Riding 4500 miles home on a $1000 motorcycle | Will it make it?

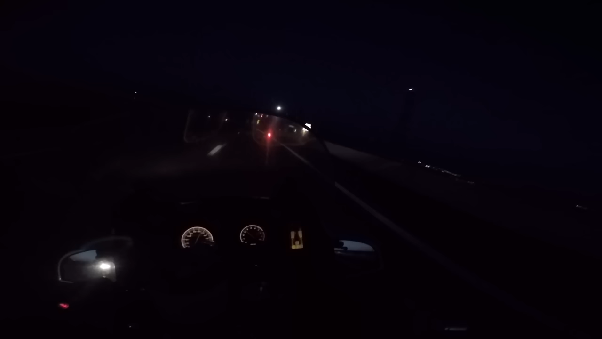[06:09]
The sun has just set. Oh my God, I did not know Lewiston was a big city.
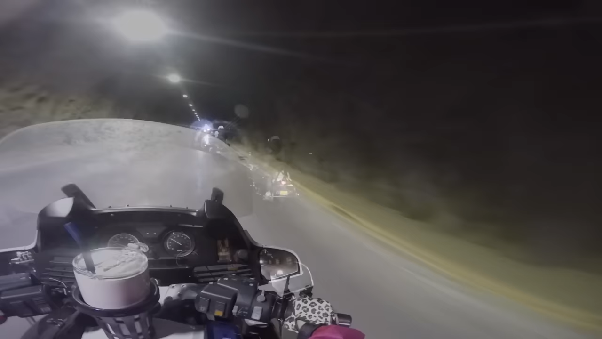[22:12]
Secret tunnel through the mountain. Secret tunnel.